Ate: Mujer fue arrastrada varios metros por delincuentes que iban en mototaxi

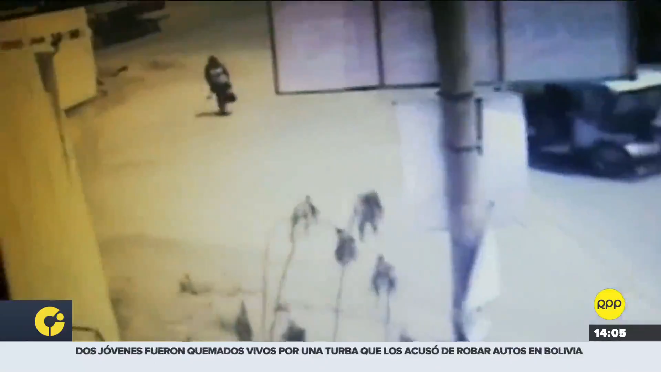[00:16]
Esto ocurrió a la altura de la avenida Marcos Puente, Giano Senate. La mujer estaba esperando abordar su vehículo cuando de pronto esta mototaxi aparece.